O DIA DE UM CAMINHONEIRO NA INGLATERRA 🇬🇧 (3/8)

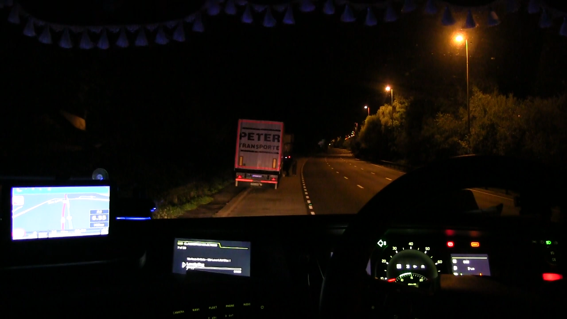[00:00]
Estamos de volta, caros amigos aí, canal Clandestino Channel, mais uma vez com vocês aí. Perdidos na madrugada. Bom, fizemos lá o desvio do último vídeo aí, né? A gente tava no... Cheguei aqui na A3.
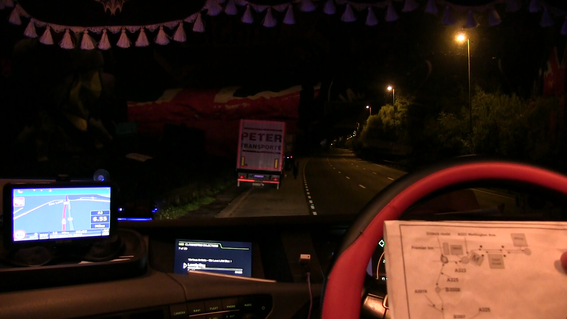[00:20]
Olha só a bagunça aí pra chegar lá, né?
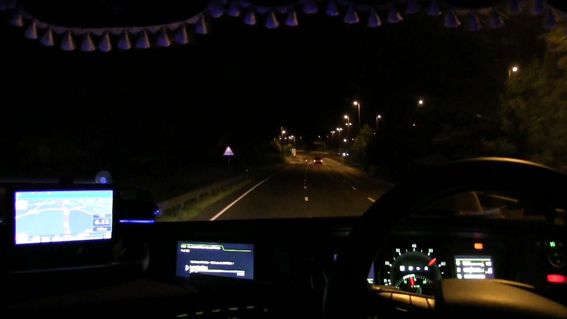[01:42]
Faltam aí 17 milhas aí pra chegar lá na destinação. Esse aqui já é o terceiro vídeo, né? Terceiro capítulo aí já da novela Pra Macho.
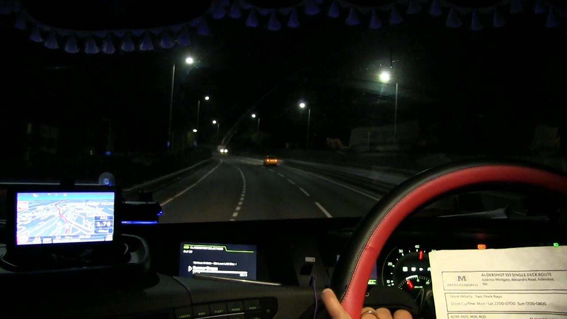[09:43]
At the top, he'll take a 31. Acho que é no fim da subida aqui em cima, aqui tem que pegar 31. Uma milha e 31 ainda falta.
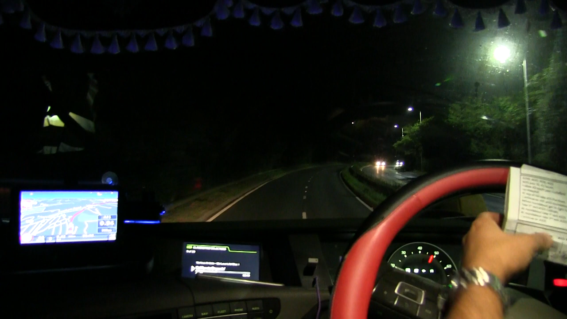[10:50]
E tem essa também, né? No topo dessa subida, desse monte aqui, tem uma saída aqui.
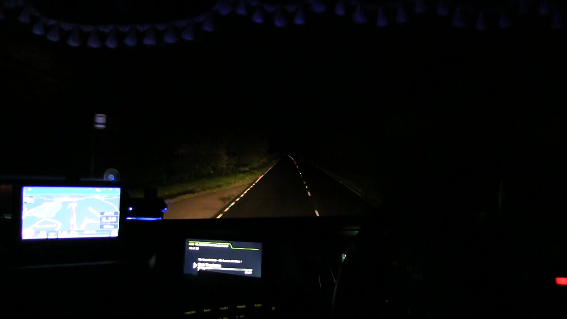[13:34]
Cortando por baixo aqui pra sair lá embaixo lá, em vez de subir pra cá de novo. Essa dela é legal também.
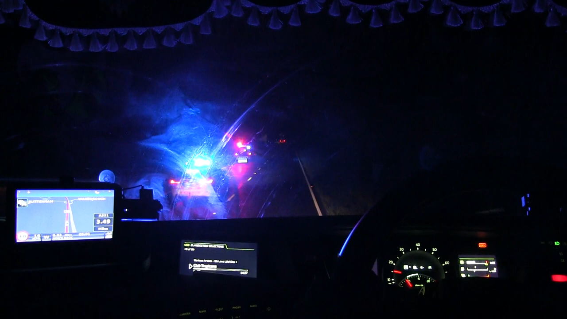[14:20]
Acho que alguém saiu da estrada aí, ó. Tem um carro lá no mato, capotado lá no mato, lá. A luz da polícia deixa o caboclo cego, não dá pra ver nada.